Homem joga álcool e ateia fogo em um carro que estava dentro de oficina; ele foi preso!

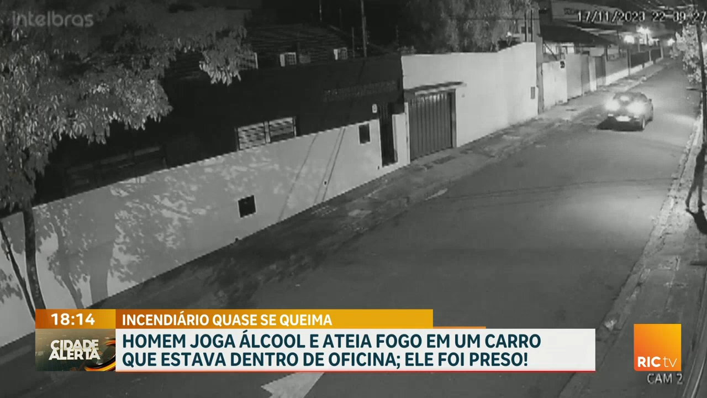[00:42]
Aí ele espalha, ataca fogo, acontece isso, ele some. Olha o momento que tá teando fogo, ali, aliás, teando, embebendo o local com gasolina, combustível. Depois, Paulo, ele foge e volta, porque a polícia ouve um disparo de arma de fogo, vai até o local. Ele, inclusive, correu risco ali, viu, Paulo, de pegar fogo por meio da proporção das chamas, da explosão que aconteceu ali no momento.